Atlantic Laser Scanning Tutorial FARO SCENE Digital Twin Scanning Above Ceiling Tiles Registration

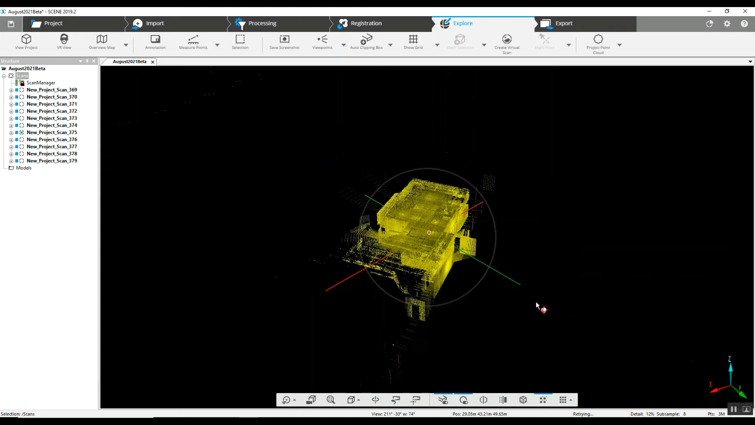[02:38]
and it looks like it has come together correctly
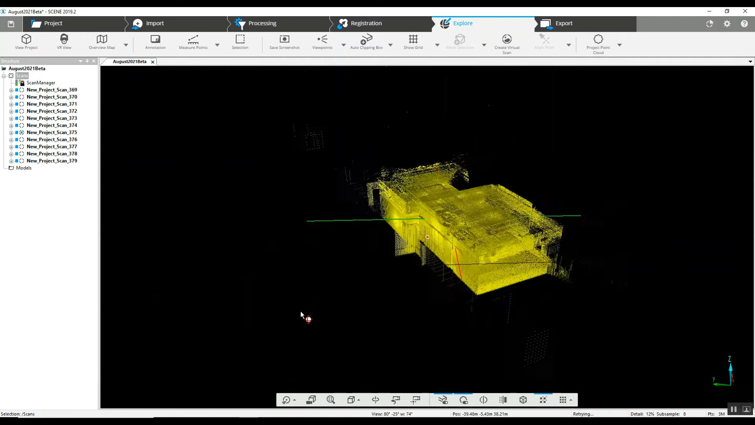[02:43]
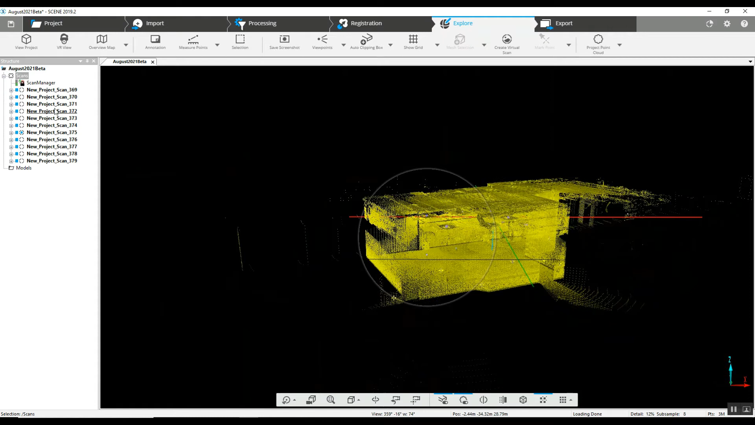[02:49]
take a look at our quick view here
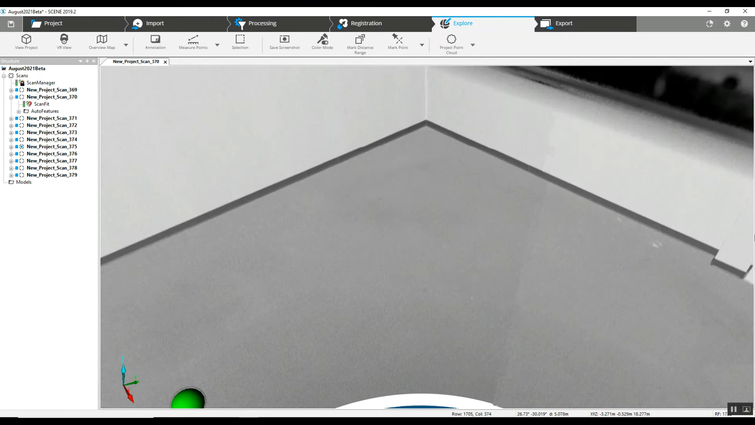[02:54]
you can see where we've got multiple sphere targets that
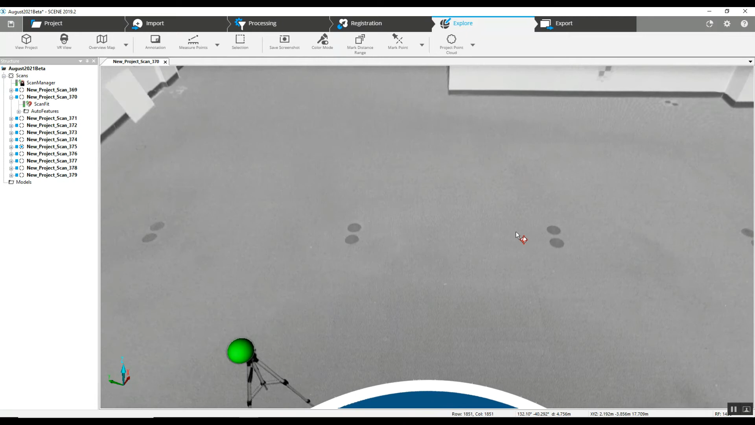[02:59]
are seen underneath the tile
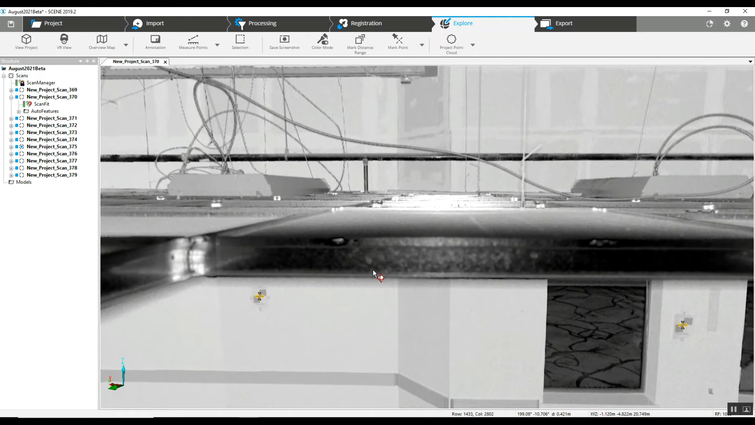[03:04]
level we've got no targets above the tile level
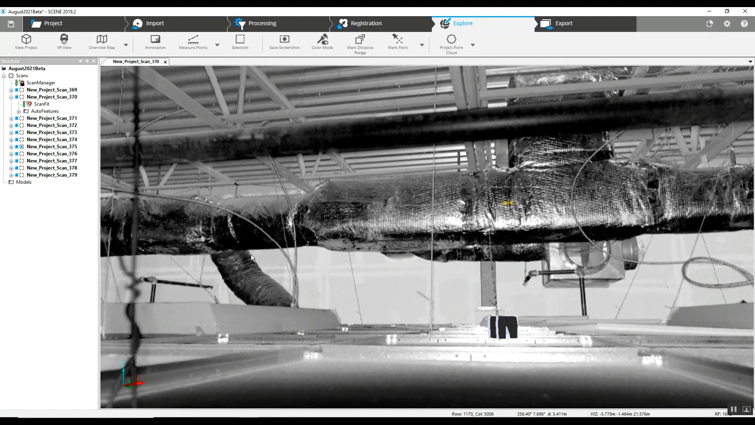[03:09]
we've got checkerboard targets in addition to the sphere targets at the lower level
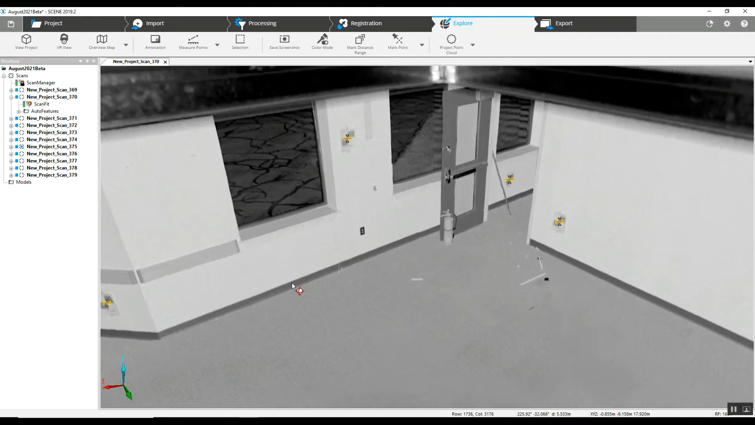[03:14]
again this is a difficult type of scanning
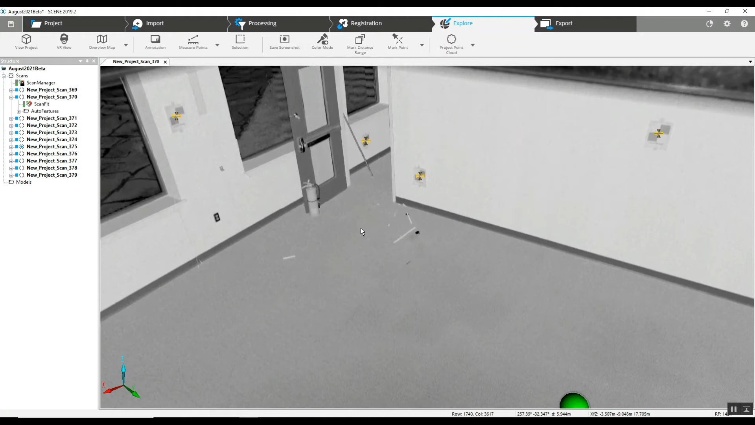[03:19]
and it is absolutely imperative to have targets
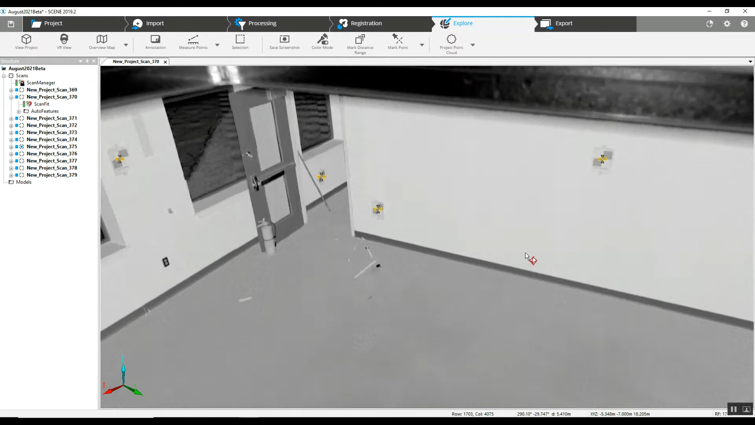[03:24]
that are easily seen multiple targets on multiple planes sphere targets in
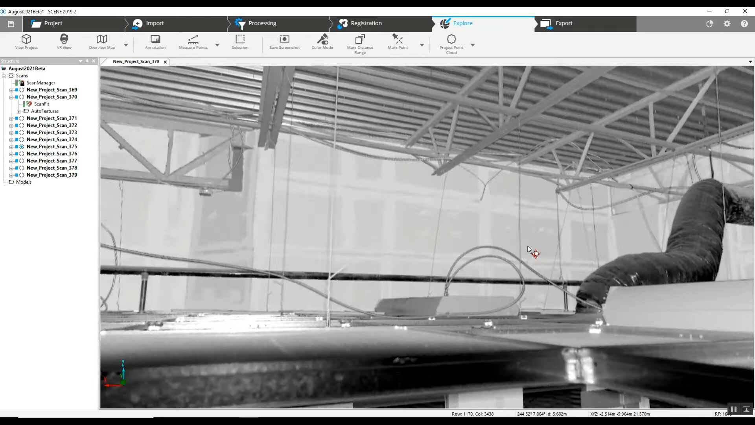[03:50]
confusion above the tile line and below so this is a this is an excellent example of a good scanning technique
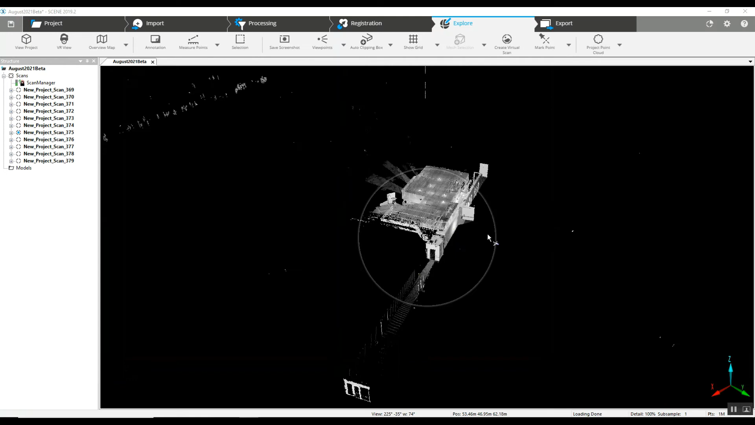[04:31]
and we've got our fully loaded scope project here
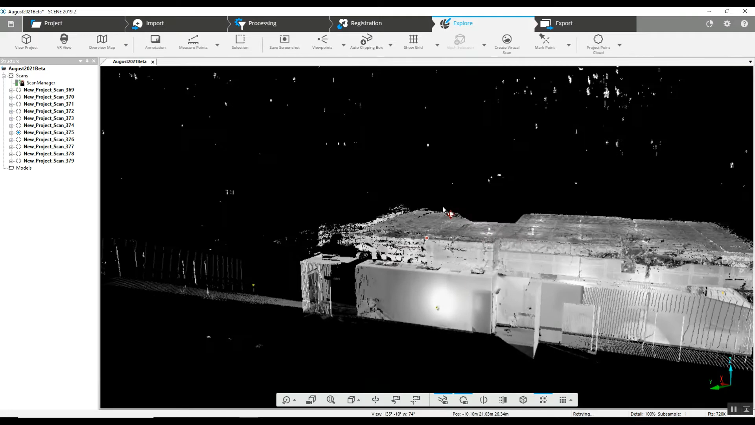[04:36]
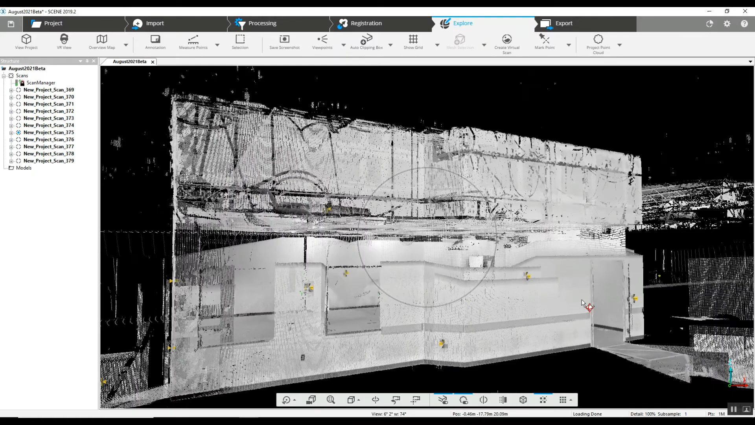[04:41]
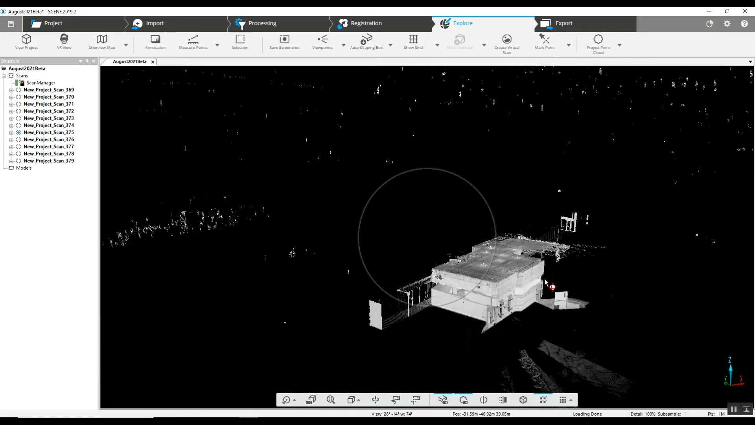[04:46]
now to get the best idea of exactly what was captured go ahead and
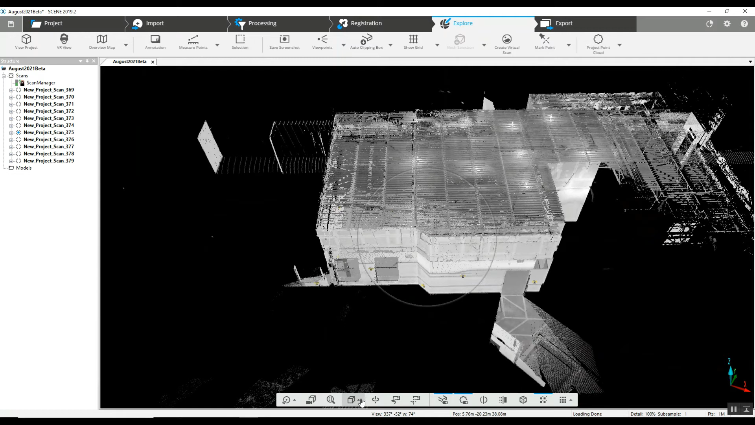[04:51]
create a clip box
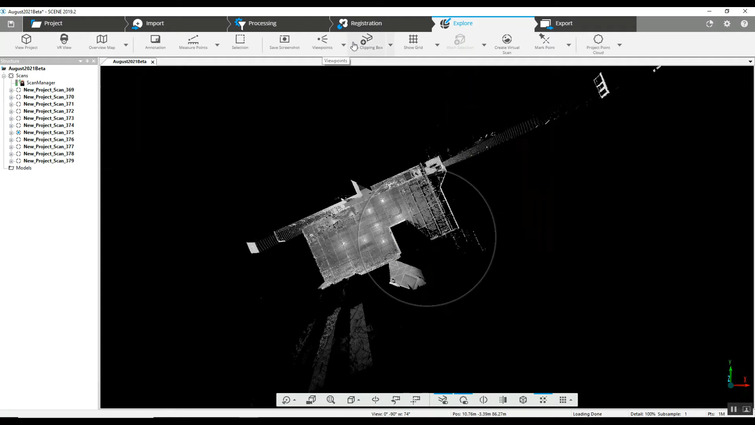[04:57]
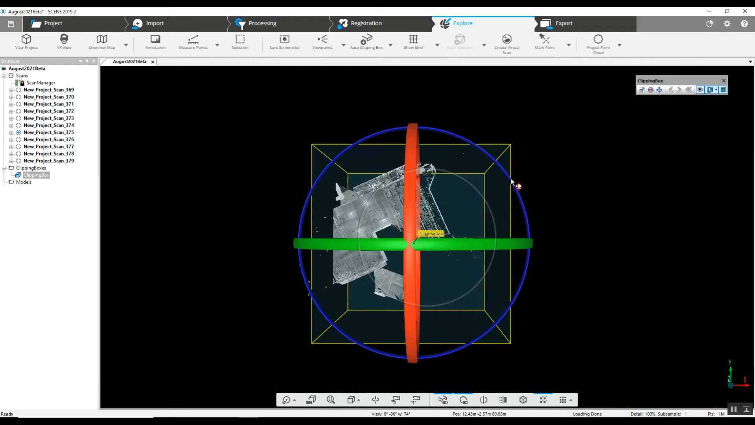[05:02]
we'll set our clip box up rotated here so that our walls are relatively square you can see in some of our other videos how that can be done
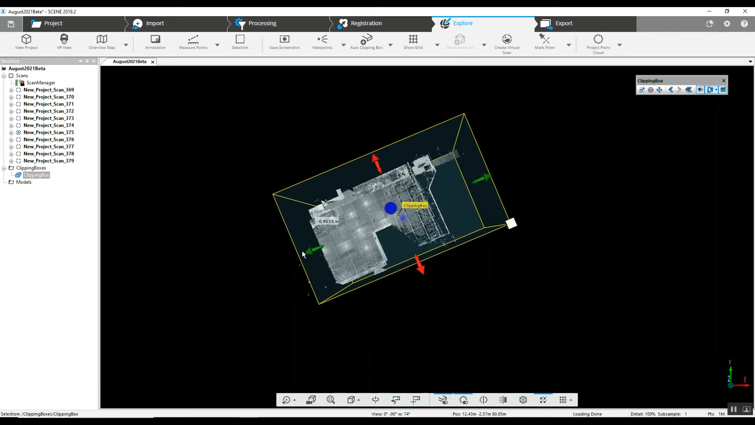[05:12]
by giving one of the walls in north south east west but here we're just going to go a little down and dirty now
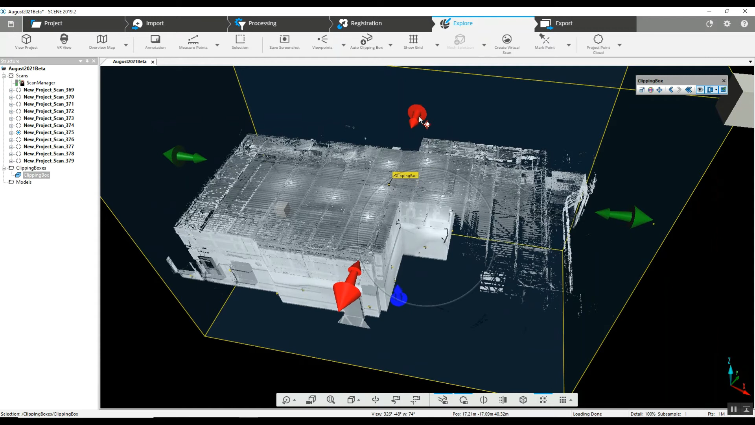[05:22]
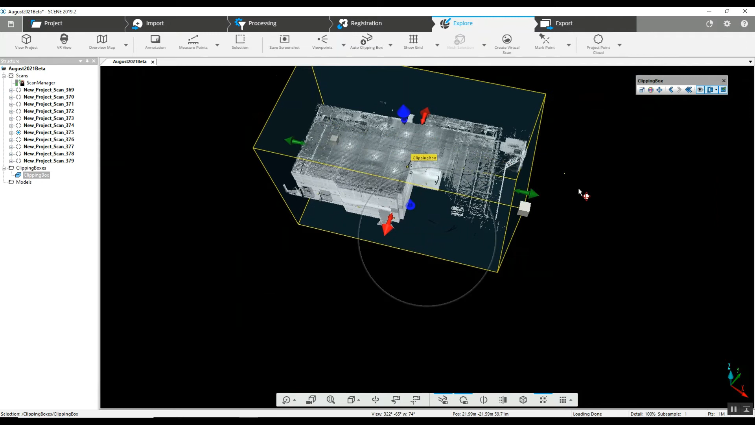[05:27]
we can take a look at a side view
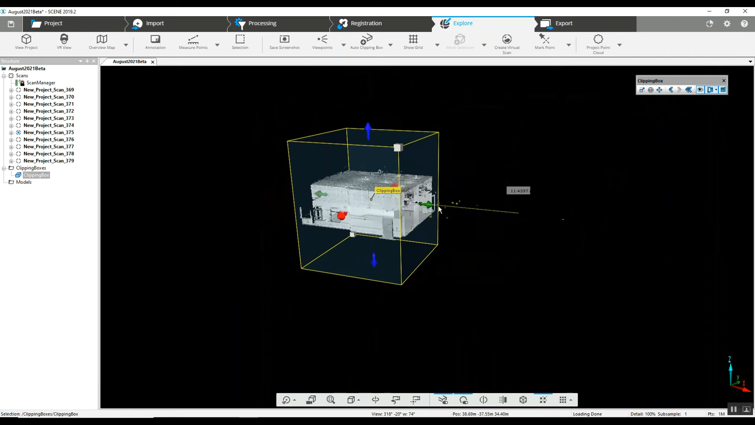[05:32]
of our project
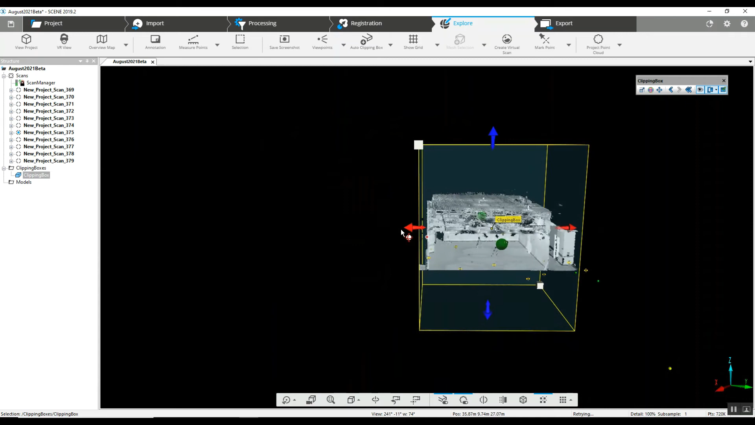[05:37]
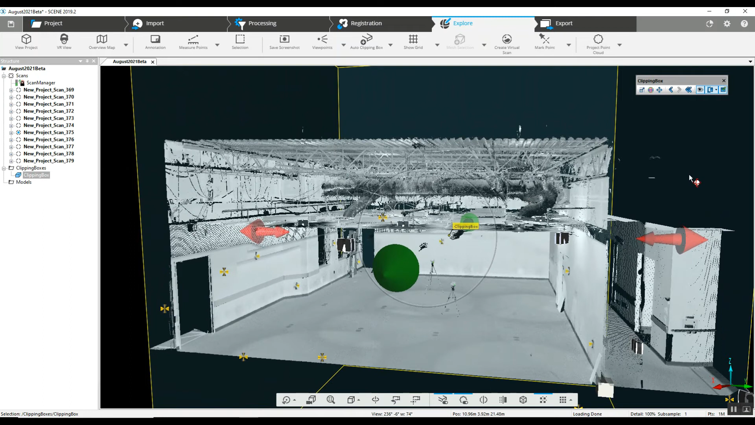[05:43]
see what's captured above our tile ceiling tile line